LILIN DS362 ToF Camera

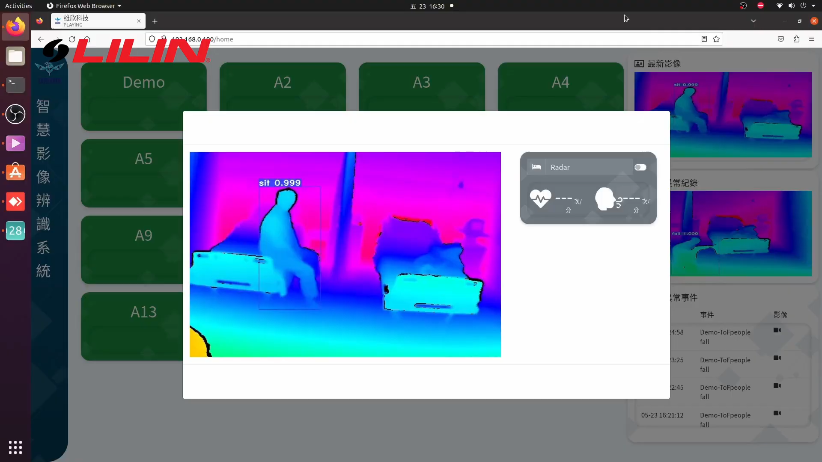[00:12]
Lilin TOF solution helps to solve this problem by
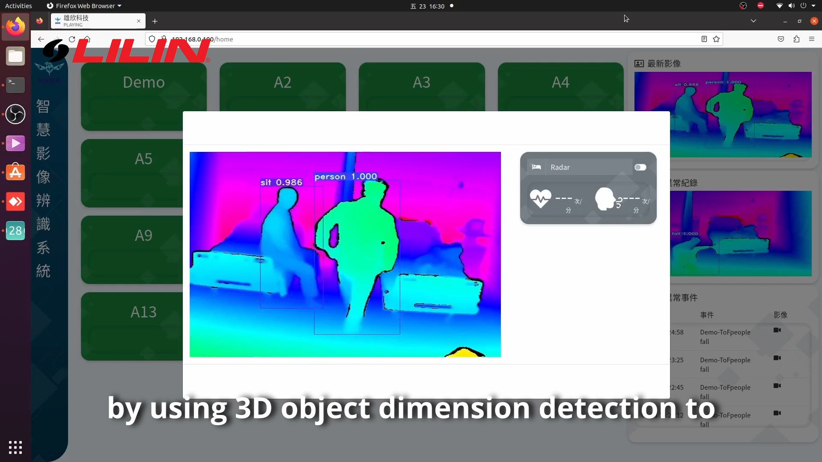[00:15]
using 3D object dimension detection to calculate the volume and distance of the object or people,
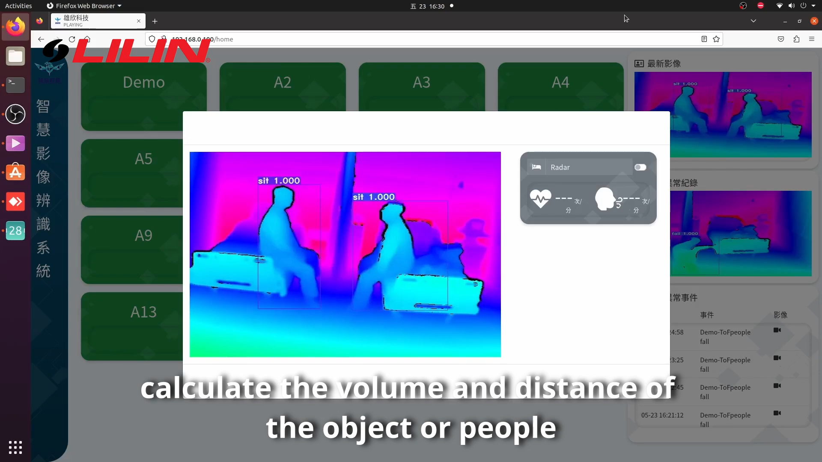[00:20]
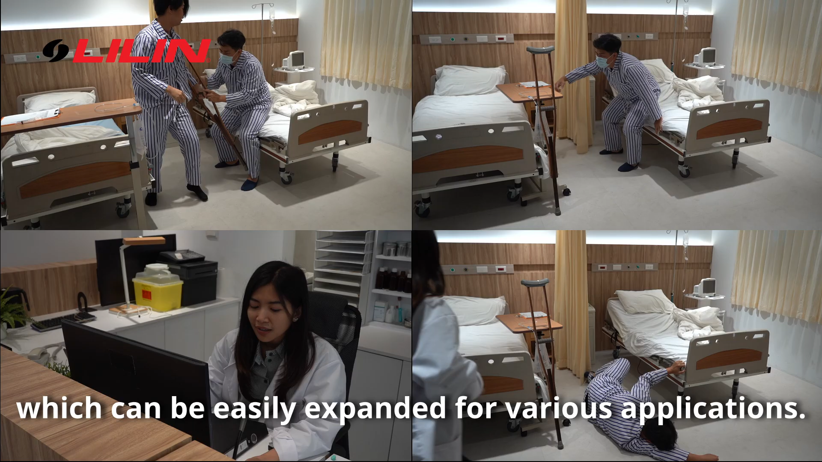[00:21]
which can be easily expanded for various applications.
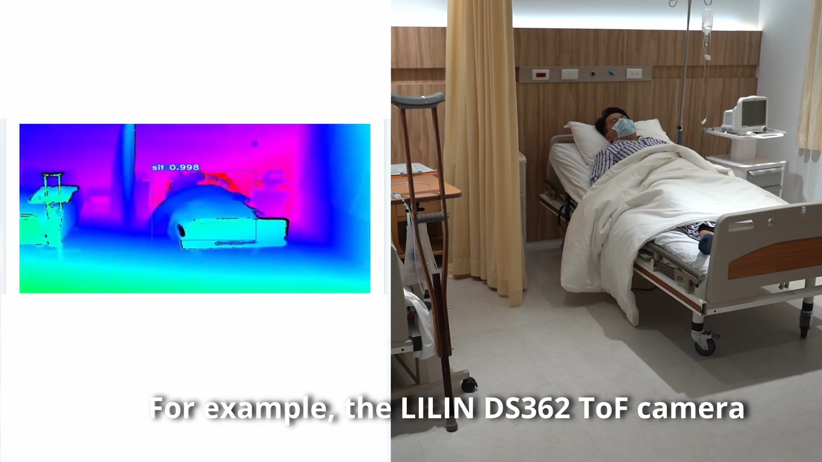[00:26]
For example, the Lilin DS-362 TOF camera can capture real-time conditions in a ward, such as patient folds.